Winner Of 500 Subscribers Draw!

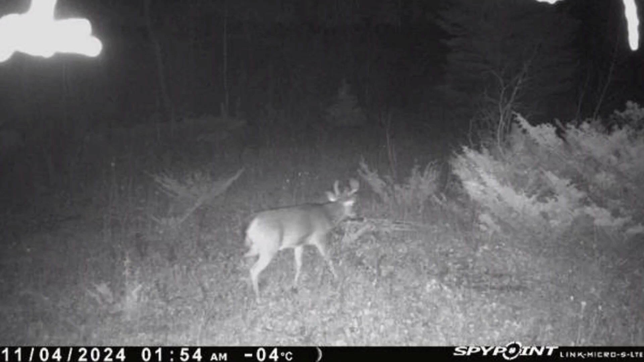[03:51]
bucks walking through were at night time but that spot has does
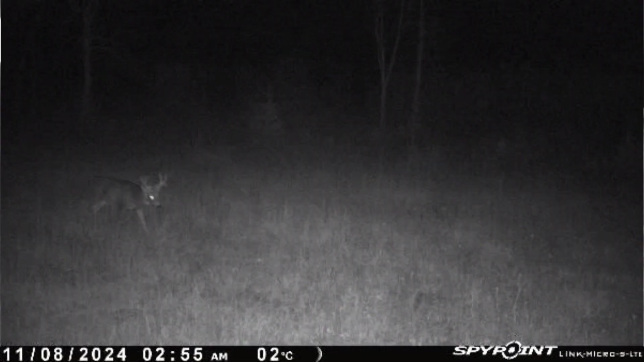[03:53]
you know fairly consistently it's kind of hit a bit of a dip now with I guess so much pressure in the woods but I want to get out there pretty soon if not